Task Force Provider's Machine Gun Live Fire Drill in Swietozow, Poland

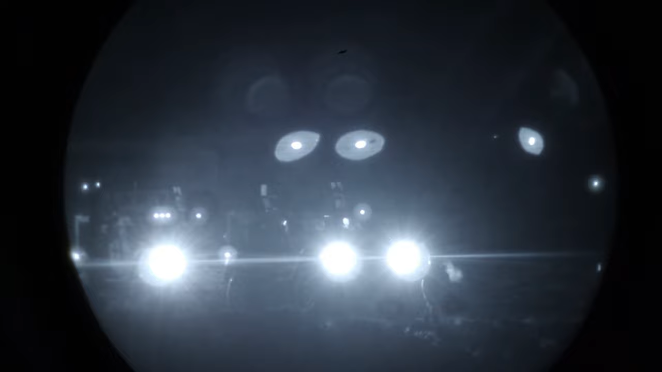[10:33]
Once you get to the end of your lane, you'll see two green reflective plates. There was four. For a reason, you use a focus. Right there. Actually, why are you focusing on me? You want to focus out further, not up close. I can't see out there.